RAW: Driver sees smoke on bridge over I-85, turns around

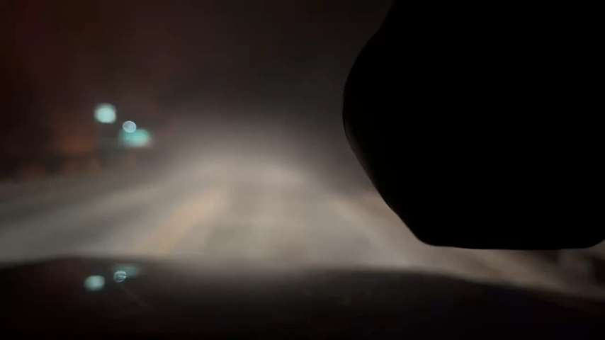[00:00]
This is me backing up because there is something exploding under the bridge that I just started to go under.